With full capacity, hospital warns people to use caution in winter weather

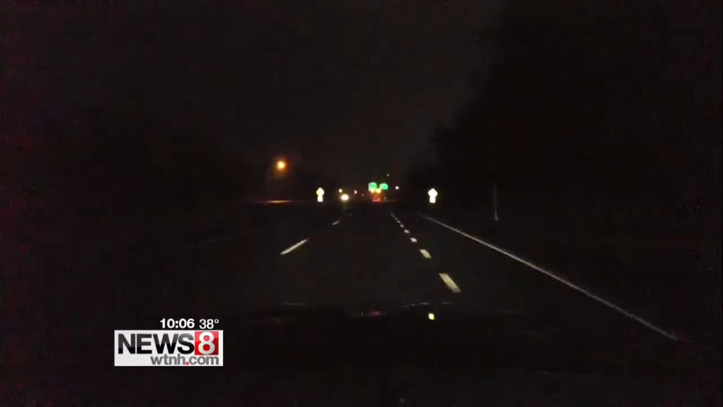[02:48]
All right, and we're back out here on the roads right now, heading on to 84 East towards Hartford. And again, the biggest problem out here right now is that fog. We are looking for those slick spots. The temperature right now, 35 degrees here in Southington.